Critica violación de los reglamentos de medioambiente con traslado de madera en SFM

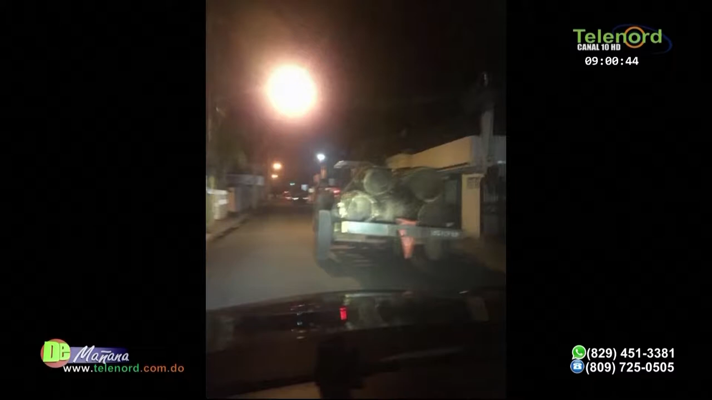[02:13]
pueden ver seis, cinco maderos. Yo nunca había visto transportar madero aquí, me refiero, porque he visto árboles en otros lugares, en Chile, por ejemplo, en Estados Unidos, inmenso. Y vi madera inmensa.
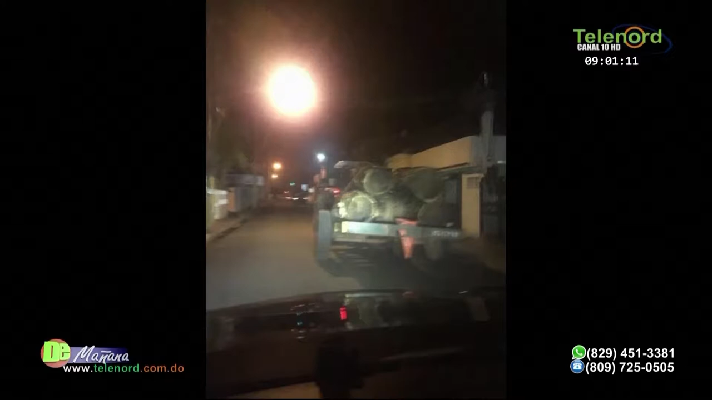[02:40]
Pero este, para alcanzar ese tamaño, donde dos hombres no lo abrazamos, si nos unimos de la mano, y eso se estaba transportando con una camioneta rojovino detrás, con intermitente, más otro camión delante, y esto es un tractor. Lo estaban franqueando. Lo estaban franqueando.